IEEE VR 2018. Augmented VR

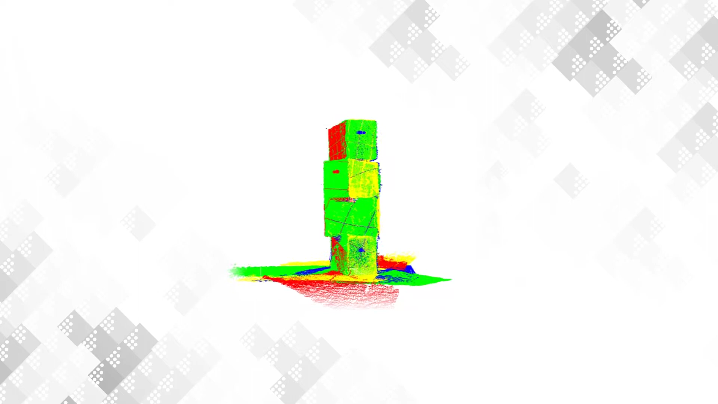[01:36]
In this way global registration of the four viewpoints is implicitly achieved enabling geometric fusion of the depth data.
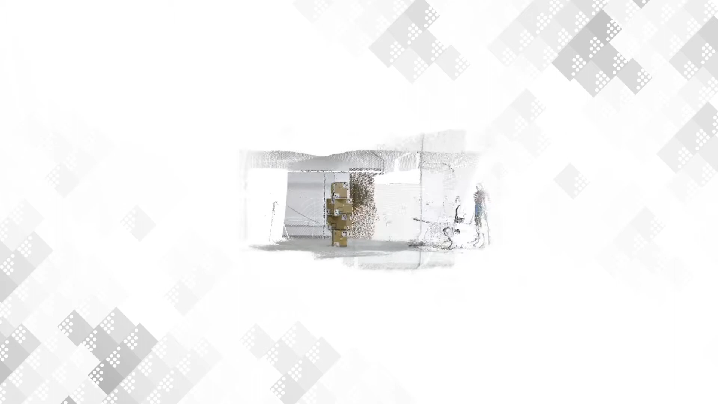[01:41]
It also allows non-technical experts to easily calibrate the system.